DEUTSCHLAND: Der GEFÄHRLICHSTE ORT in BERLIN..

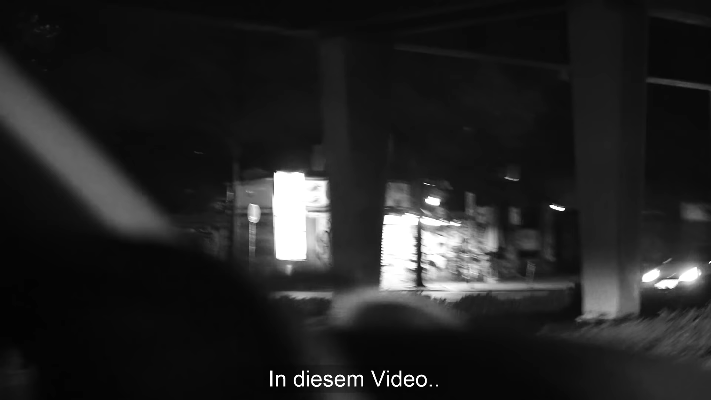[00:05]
Hier ist quasi der Eingang zum Görli, Zentralverriegelung. Verfolgt uns, hä? Was laberst du? Was laberst du, Bruder? Er rennt zu seinen Kollegen. Ich schwör alles.
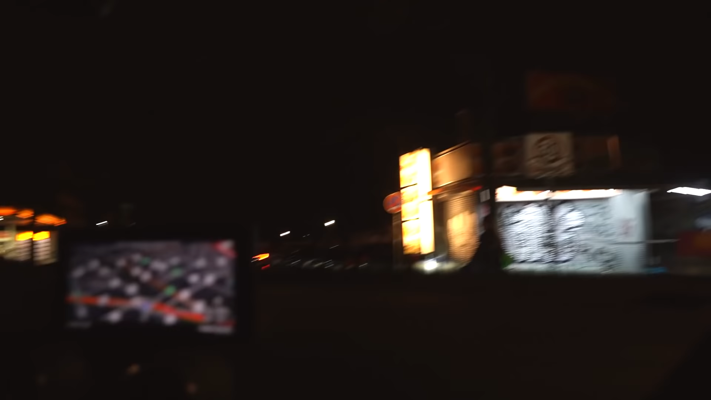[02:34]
Guck mal, wie ich sie erschrecke. Bruder, hast du sie erschrocken oder hast du mich erschrocken?
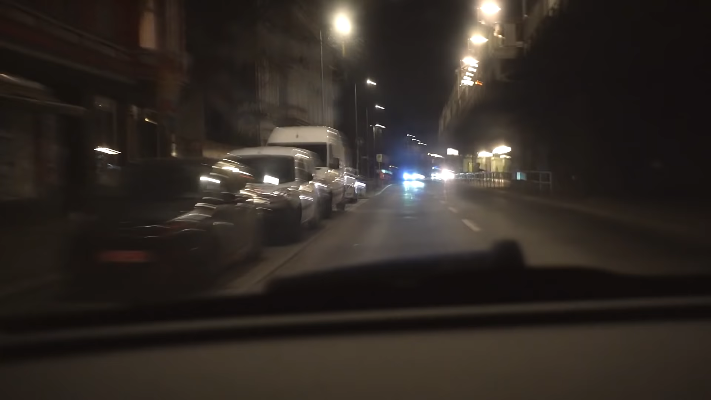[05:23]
Was laberst du, Bruder? Er rennt zu seinen Kollegen, ich schwöre.
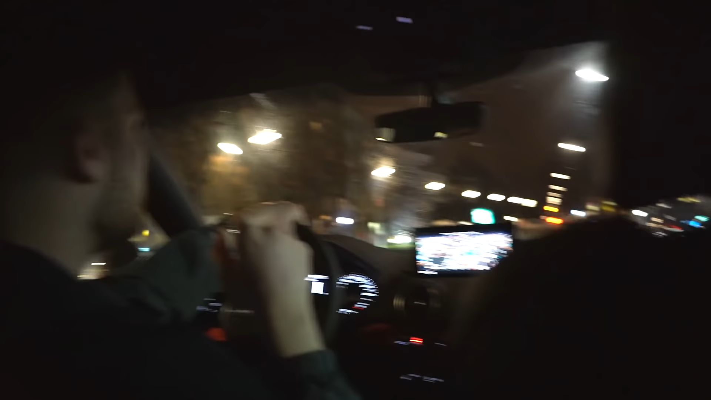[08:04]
Das ist wirklich das letzte Mal, dass wir jetzt hier durchfahren, für heute. Ich glaube, die schmeißen einfach Steine aufs Auto. Ein Fuchs! Film nach rechts, film nach rechts. Ey, hier ist einfach ein Fuchs. Hier rechts, warte.
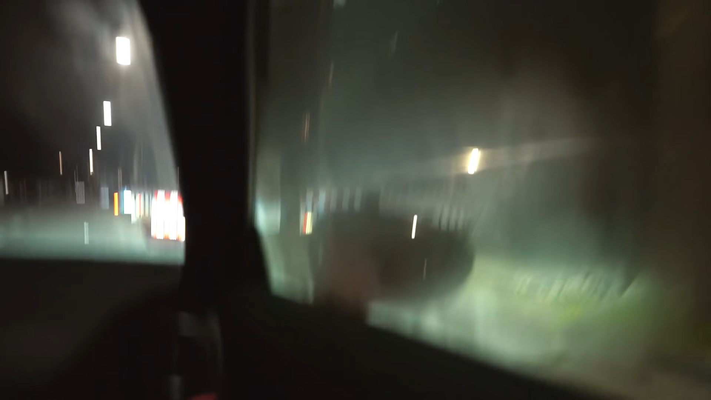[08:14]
Film hier raus. Ich schwöre, da war ein Fuchs. Ey, jetzt lachen mich die Leute schon aus. Ich schwöre, da war ein Fuchs. Oh, das ist ein Gespenster. Ich hoffe, der springt dir ins Gesicht. Ey, Bruder, das ist das Ding.